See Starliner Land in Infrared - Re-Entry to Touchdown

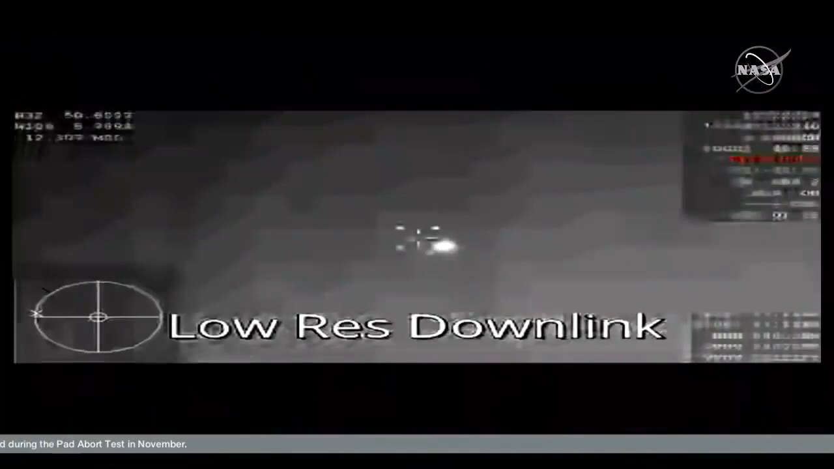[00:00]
We're getting our first views. We are getting our first views from the NASA WB-57. We see their starliner continuing its plunge through the atmosphere.
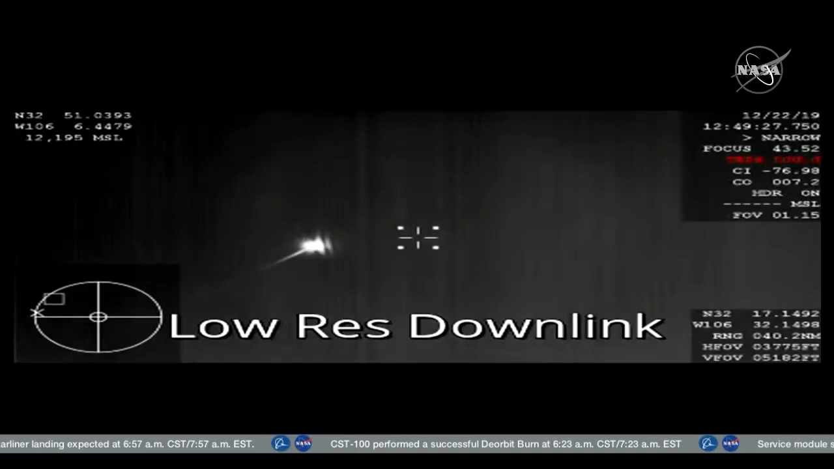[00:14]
We are eight minutes and eight seconds from landing. That image is infrared because of it being dark,
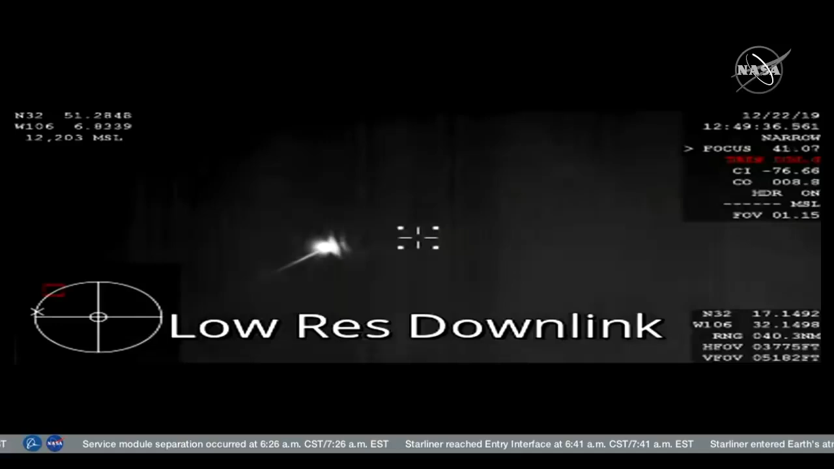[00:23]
of course, over the skies of New Mexico right now. Still about 28 miles above the Earth as it continues making its way, just about crossing over the New Mexico border now. This video again coming from one of NASA's WB-57 planes using infrared camera. All systems are reported doing well. Spacecraft is doing well.
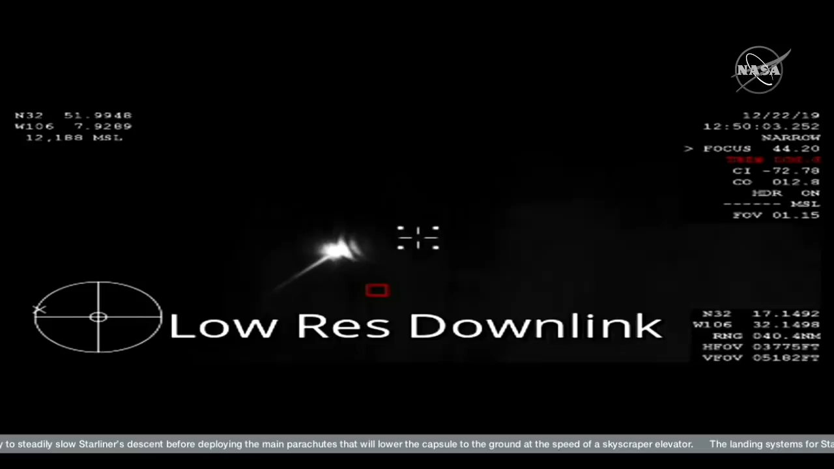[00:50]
Altitude 41,000 meters. Seven and a half minutes until landing and just a couple minutes now until we see the information here about the forward heat shield jettison.
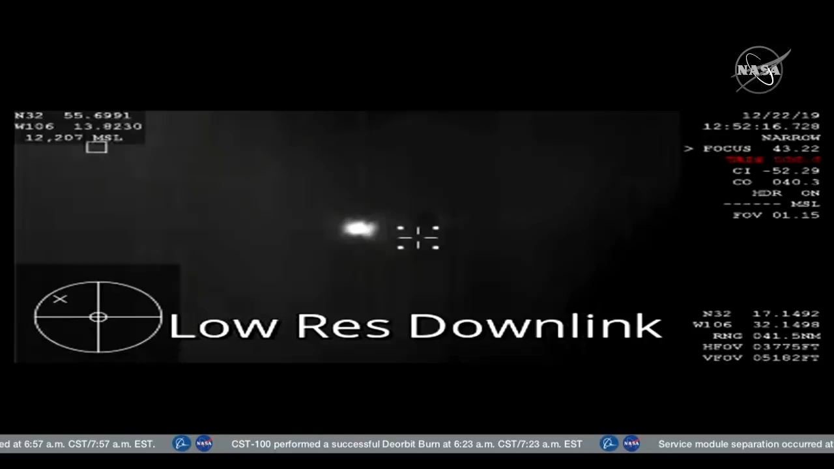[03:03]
19,000 meters. Landing recovery team has visual on starliner as it comes down. 10,000 feet.
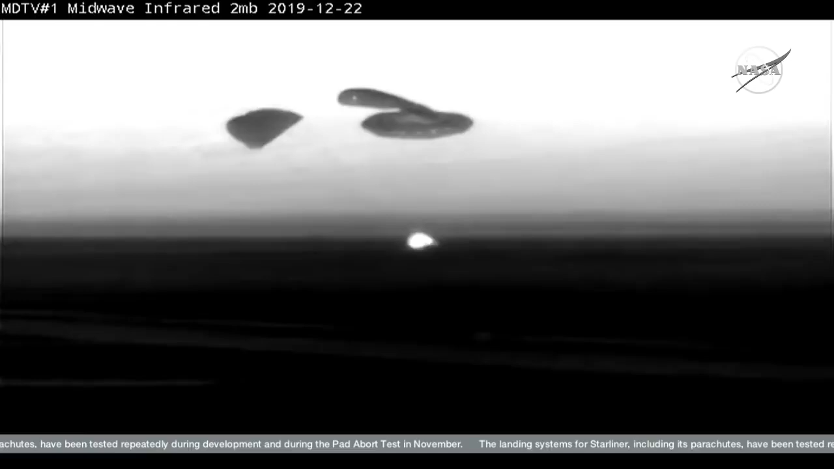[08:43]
And Starliner touches down in the desert in New Mexico, and historic landing in White Sands, New Mexico concludes the first flight test of Boeing's Starliner spacecraft,
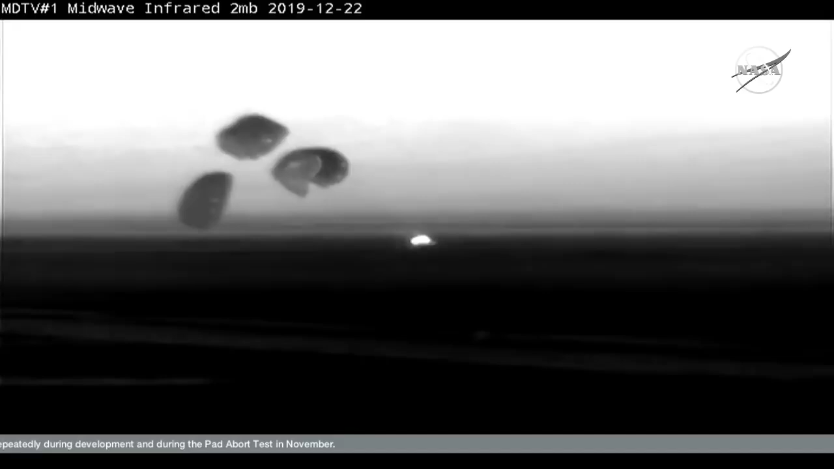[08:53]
the first time an American-made human-rated capsule has landed on land.
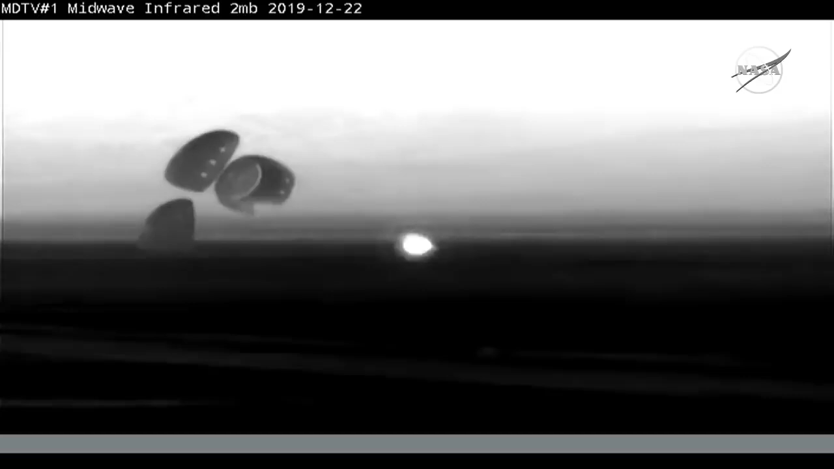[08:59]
That took place right at 6.58 a.m.
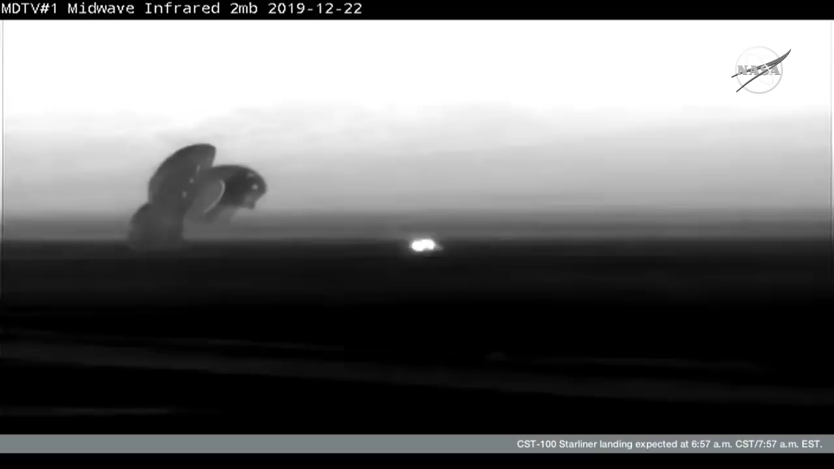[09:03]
central time, two days, one hours, and 21 minutes into Starliner's mission. Congratulations, Starliner. Congratulations, indeed. Flawless flight back to Earth.
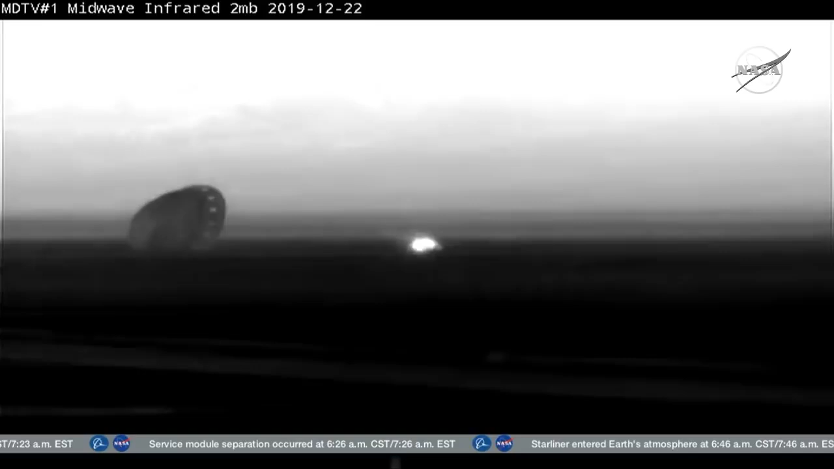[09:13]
Good landing this morning. Now the spotlight's going to shift a little bit to the landing recovery team, waiting for it out there in New Mexico.
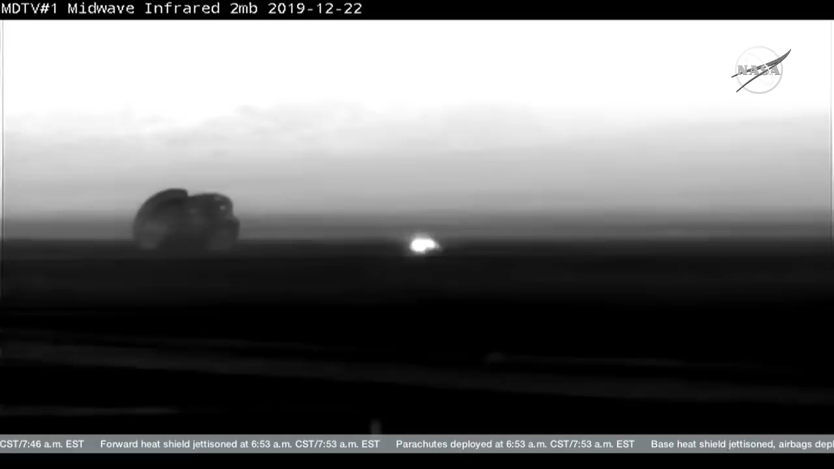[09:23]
They have to wait for clearance before they start heading over to the vehicle. But Starliner has touched down at White Sands successfully this morning. Main chutes are jettisoned.
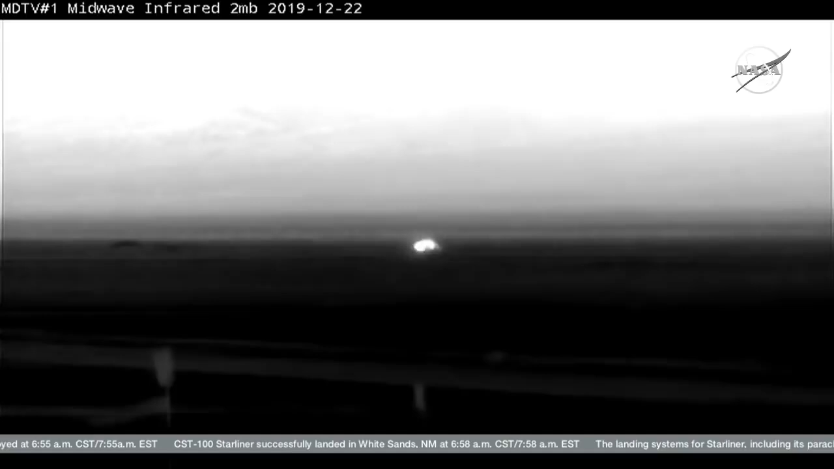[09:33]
That'll keep those chutes from pulling Starliner away as the landing recovery team is looking to make their way toward it.